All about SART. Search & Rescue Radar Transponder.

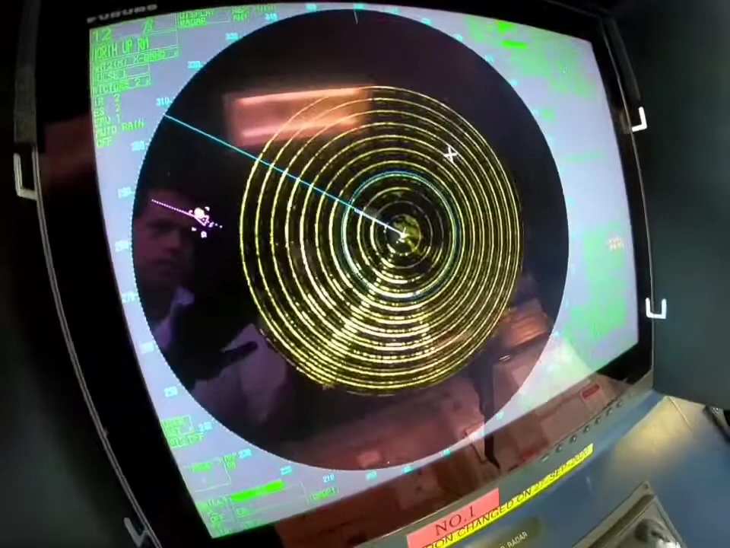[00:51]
let me put this in off-center you can see the 12 concentric circles here on the radar